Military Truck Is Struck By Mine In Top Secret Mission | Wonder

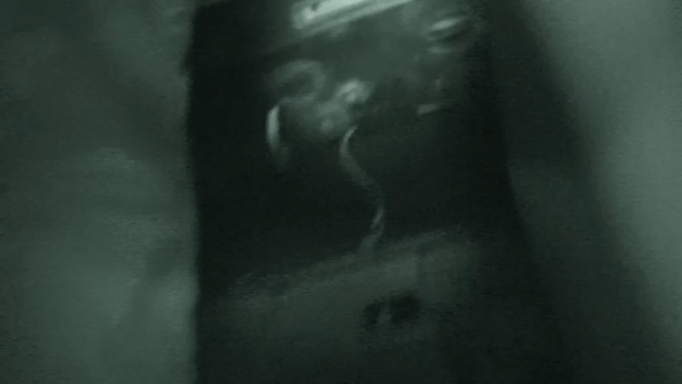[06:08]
Yeah. What was that? Stop! Stop! Stop! Give him a stop, stop, stop.
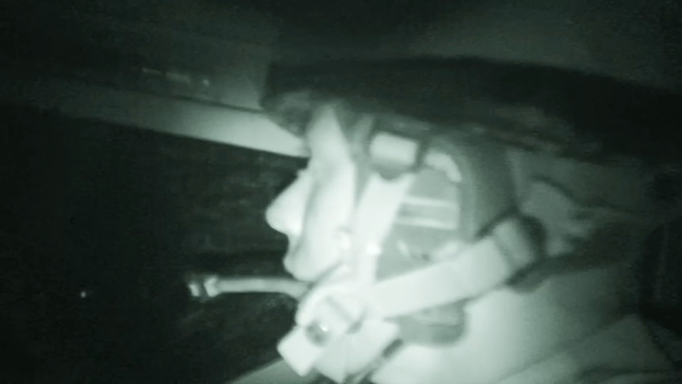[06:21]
Stop! Hello, station. This is Roman 3 foot alpha. Stop, stop, stop. Stop, stop, stop.
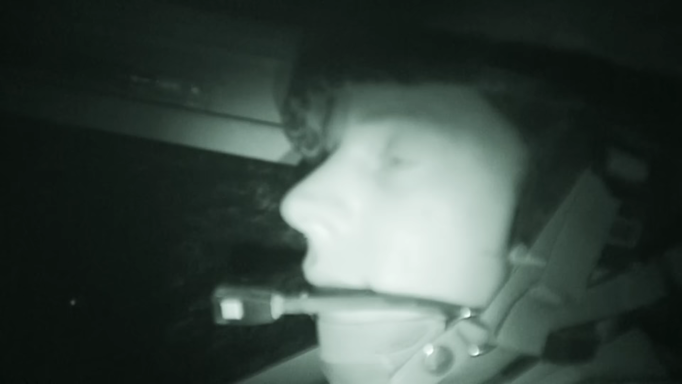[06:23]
That sounded like an IED, that. Just one bang.
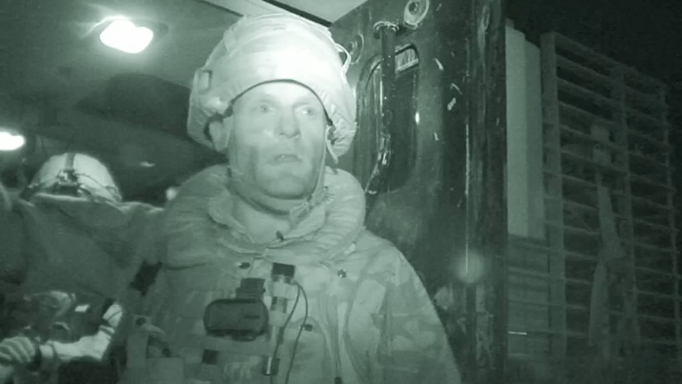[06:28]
Just pass me the radio, please. Thank you.
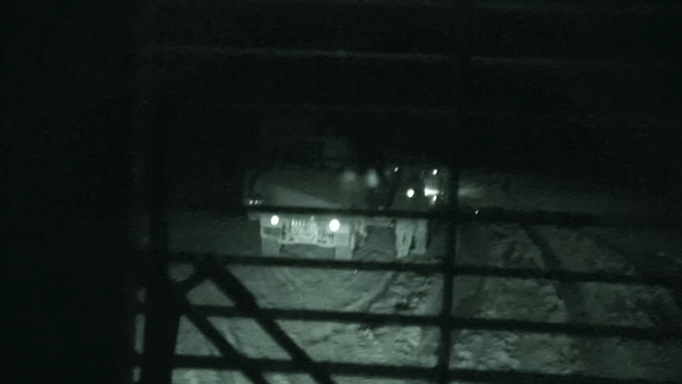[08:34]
We're going to make an assessment of us so far. Over.
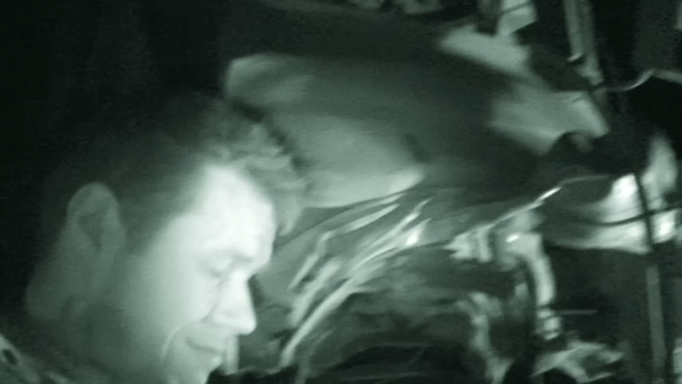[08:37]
The truck's crew escape with minor injuries.
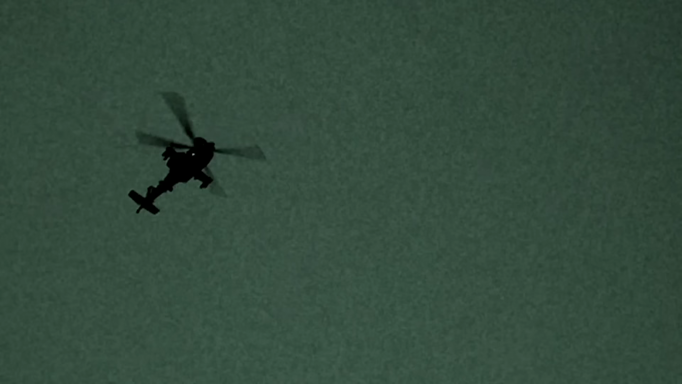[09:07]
Apache attack helicopters are now above the convoy to deter further attacks. He's providing overwatch because these little bastards might come out now and just think it's all Christmas at once.